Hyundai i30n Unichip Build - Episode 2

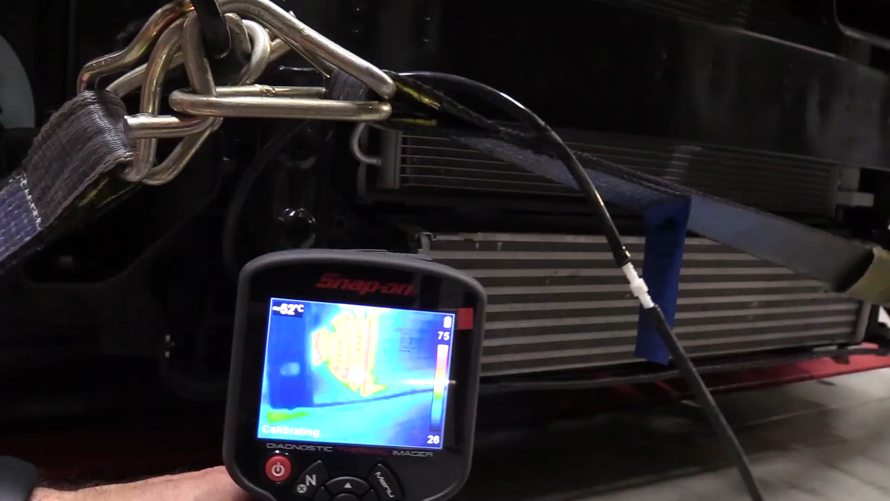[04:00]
So some data we got from the standard intercooler as far as the temperature goes,
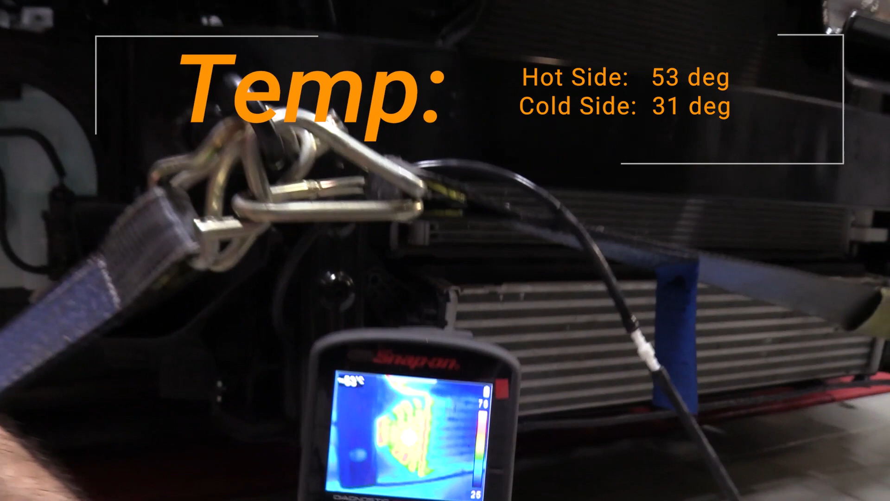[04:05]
the external end tanks measured 53 degrees on the hot side,
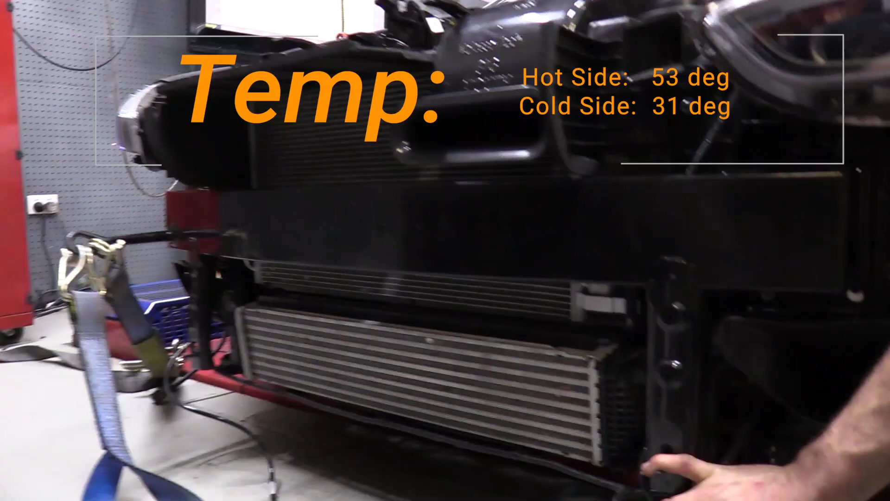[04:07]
31 degrees on the cold side,
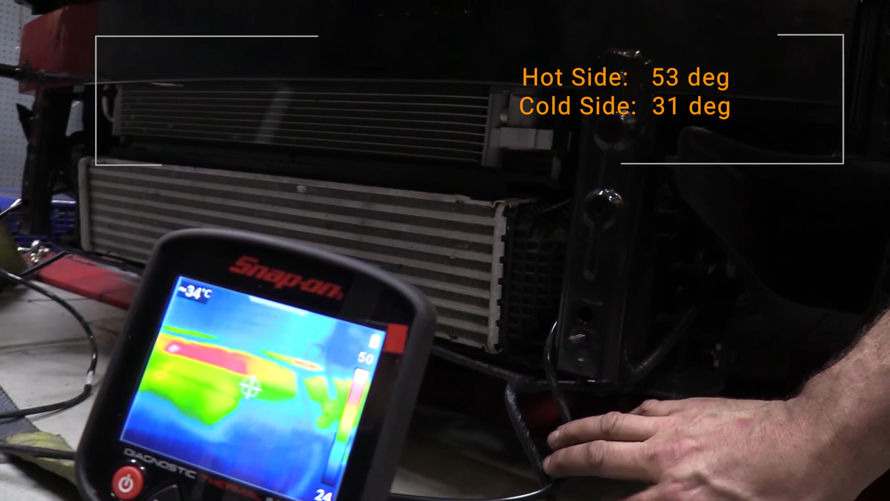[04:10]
On screen: spot 34°C
meaning that it was a 22 degree difference across it,
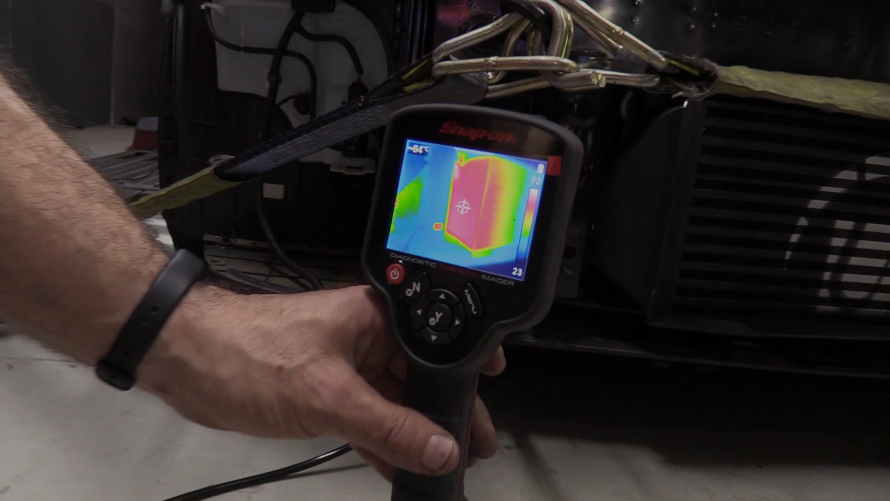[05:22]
The hot side externally saw 64 degrees, with the cold side seeing at 27 degrees, now that's a big difference of 37 degrees.
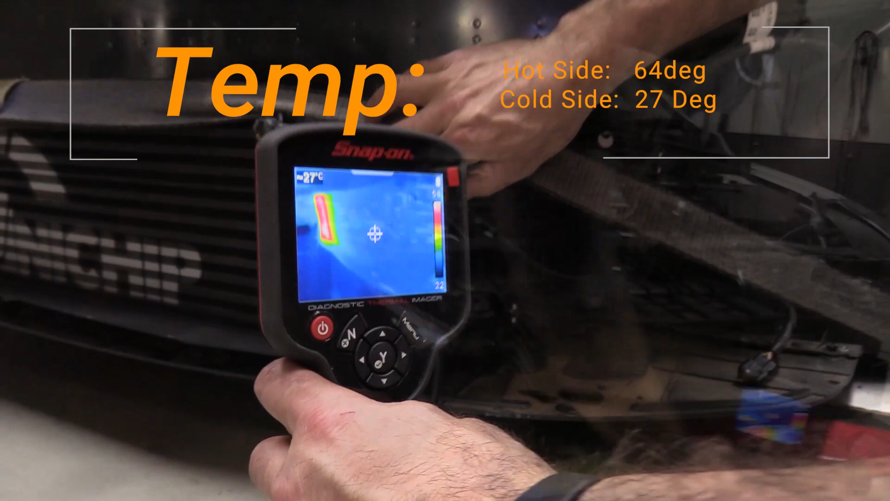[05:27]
Keep in mind these are an aluminium end tank and that's a really great result.
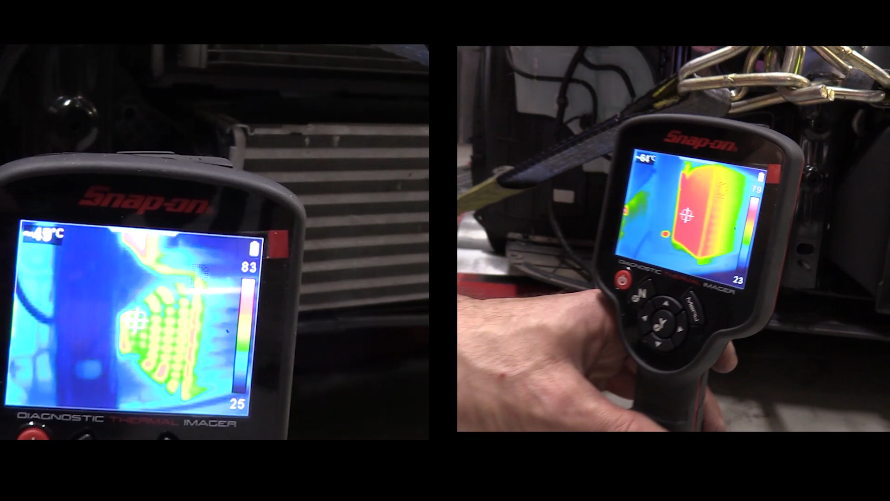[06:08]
So looking at this side by side comparison using our thermal gun between the standard intercooler and the Forge Motorsport intercooler on the hot end tanks. You can basically see that even though the standard intercooler being plastic looks cooler, obviously the aluminium end tank on the Forge Motorsport looks hotter.
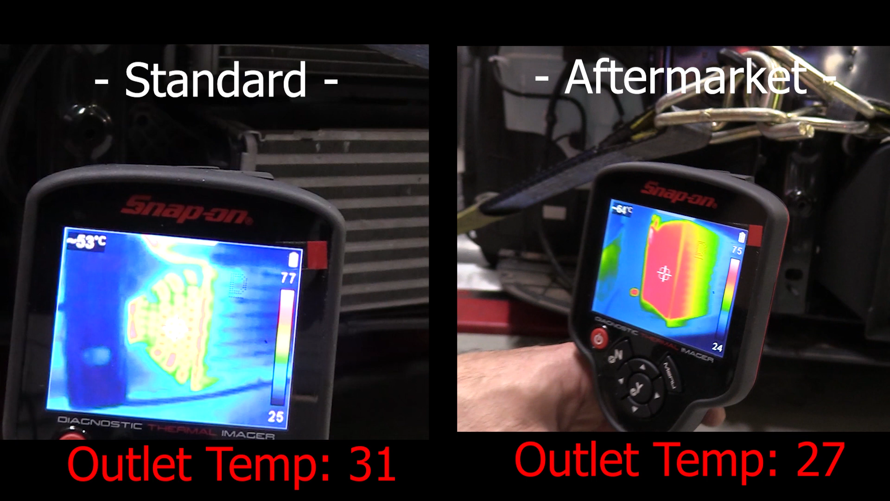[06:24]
The outlet temperatures are a lot cooler on the Forge Motorsport, just showing how much more efficient it is than the standard intercooler.